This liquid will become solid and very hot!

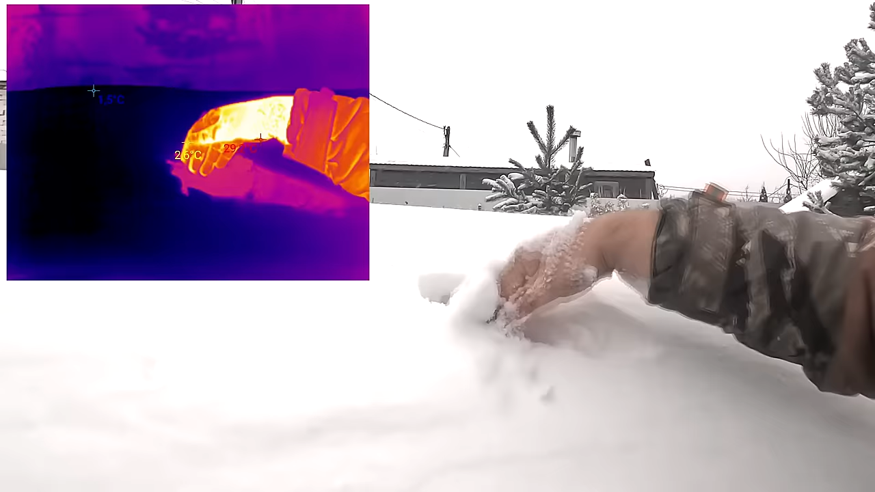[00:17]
And even a little bit of heat can warm you up and even save your life. Hello, friends.
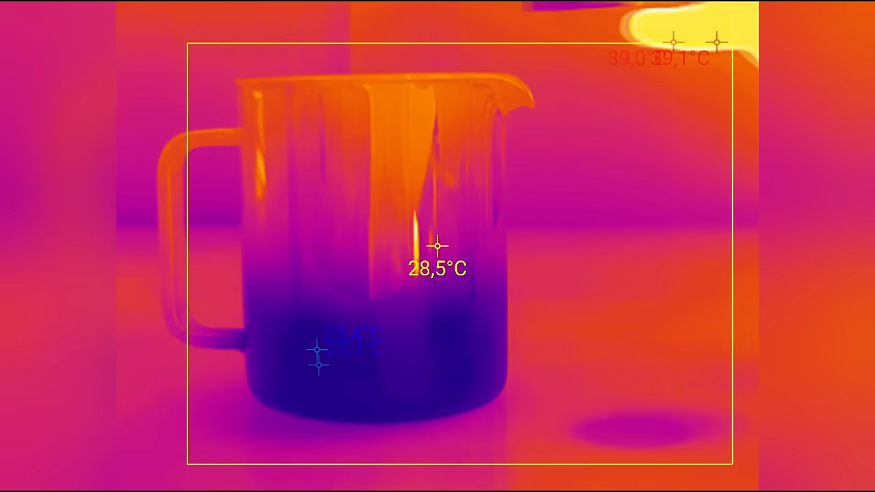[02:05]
On screen: spot 28.5°C
As the reaction goes on, everything is foaming and carbon dioxide is being released.